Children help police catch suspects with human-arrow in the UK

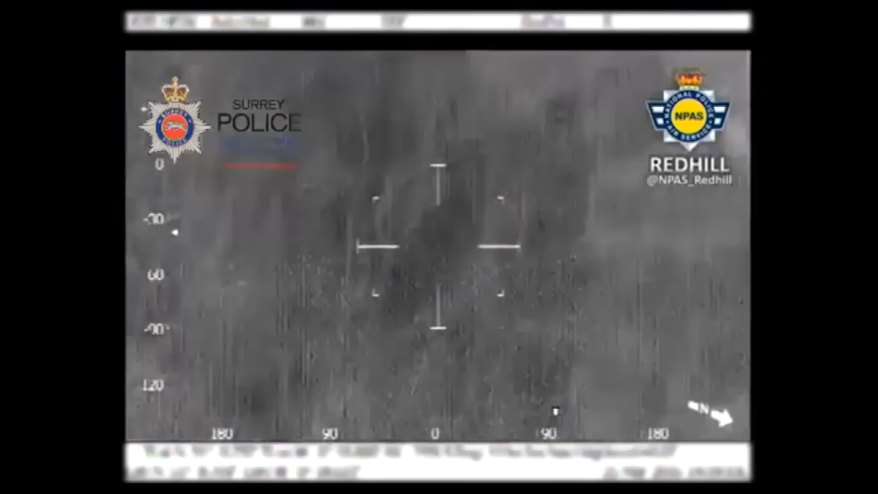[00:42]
He switched to the helicopter's thermal camera and spotted a figure crouching in the undergrowth.